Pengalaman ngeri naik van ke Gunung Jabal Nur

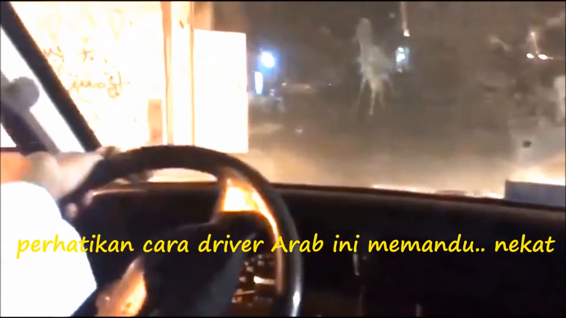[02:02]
Untuk van mendaki jalan yang tinggi ini driver Arab terpaksa main gear rendah.